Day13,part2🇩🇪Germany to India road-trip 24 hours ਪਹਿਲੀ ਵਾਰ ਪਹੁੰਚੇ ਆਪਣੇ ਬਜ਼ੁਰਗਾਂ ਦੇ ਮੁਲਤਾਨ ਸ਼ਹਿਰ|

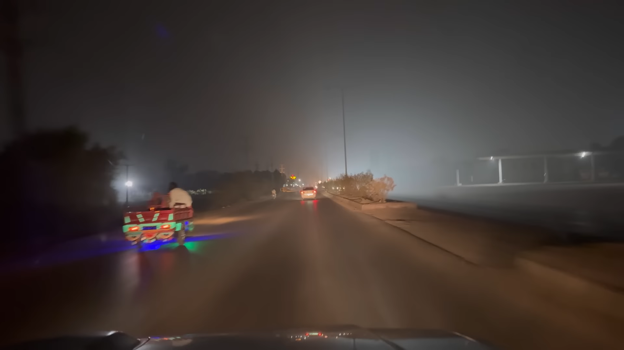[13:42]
सखर शहर तो निकल गए, अपने लेफ्ट हैंड साइड ते सारा सखर शहर सीगा। सखर शहर ही तुसी ओदी इंटरचेंज पैनी सन, सखर शहर ही। हाँ जी,